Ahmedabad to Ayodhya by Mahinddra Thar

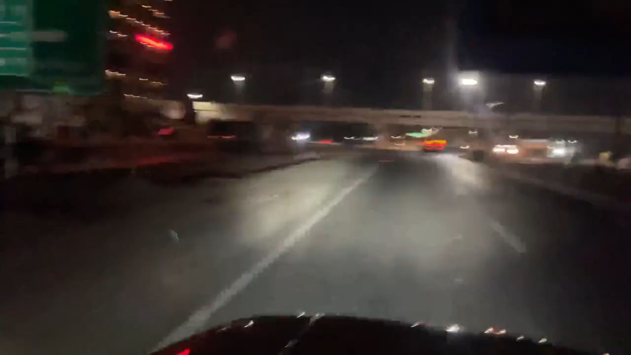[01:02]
तो अभी हम लोग ये जो चालू जो हिम्मत नगर जाता है, हाईवे नंबर 48 हो गया, पहले 8 था ये रास्ता, सर्कल बुढ़ोरी रोड सर्कल से मिलता है। अब यहीं से अपने कट जाएंगे राइट साइड। तो अब जो थोड़ा एलईडी का वो जो क्या एच आई डी का वो फोकस देख लो, बढ़िया है।
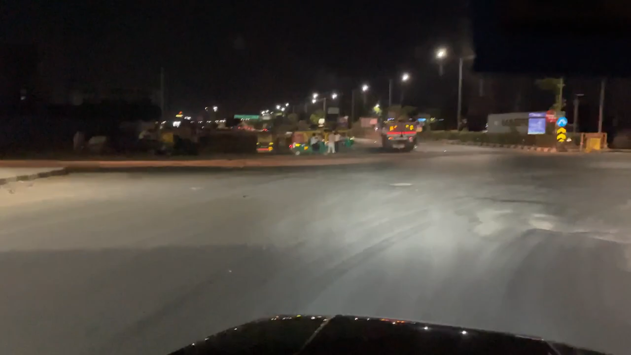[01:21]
अभी मैंने फोक लैम्प नहीं चालू की, जरूरत नहीं फोक लैम्प के लिए, कहीं फोक एरिया पड़ेगा तो वहाँ करेंगे इसको चालू। बन गया उसके साइड से, अभी लाइटिंग तो रहेगी,
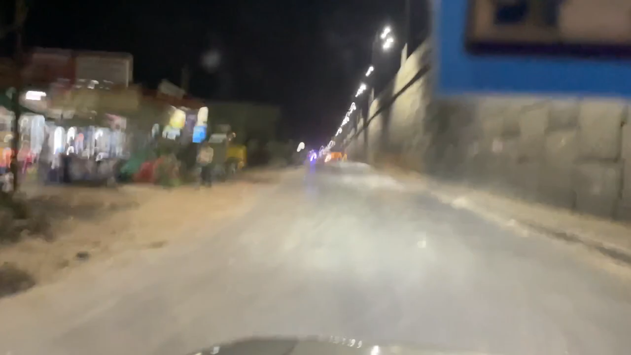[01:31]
यहाँ थोड़ा बाहर निकलेंगे तो लाइटिंग बंद हो जाएगी, फिर मैं बताता हूँ उसका शूट करते हैं इसके आगे।
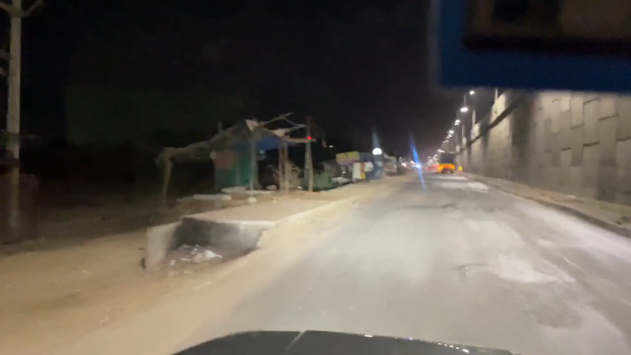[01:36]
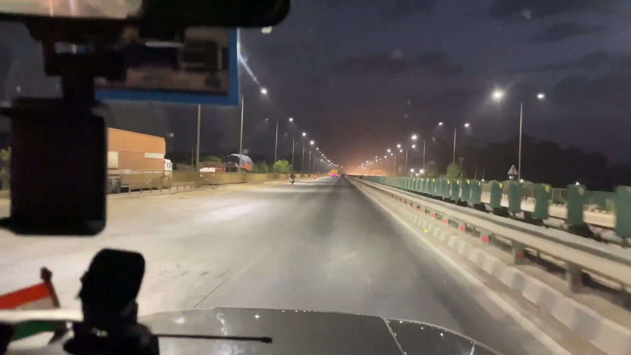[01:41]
ठीक है, तो ये हम चल रहे हैं अपने जो हाईवे नंबर 48 है, अभी इसका काम चल रहा है। मोड़ा सा वाला लोग रास्ता ले लेते हैं, लेकिन इसमें क्या कहीं कहीं अभी हिम्मत नगर तक ये रास्ता काम कर रहा है, काम चल रहा है पुलिया का सब का,